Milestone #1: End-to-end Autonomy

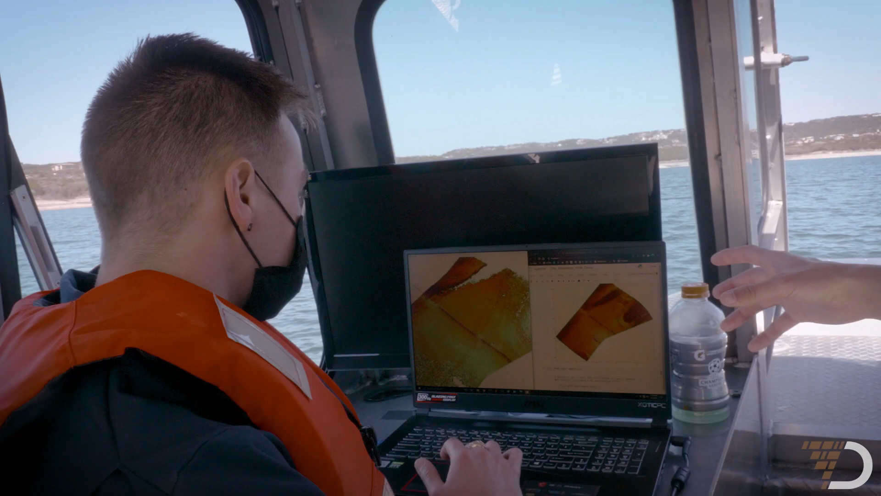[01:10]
Using machine learning we're actually able to identify regions of interest.
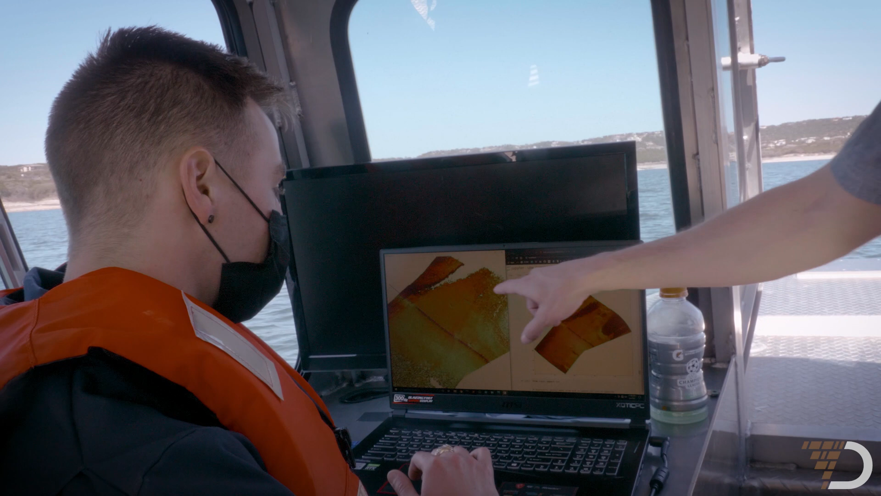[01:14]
These little green boxes outline objects here in the screen.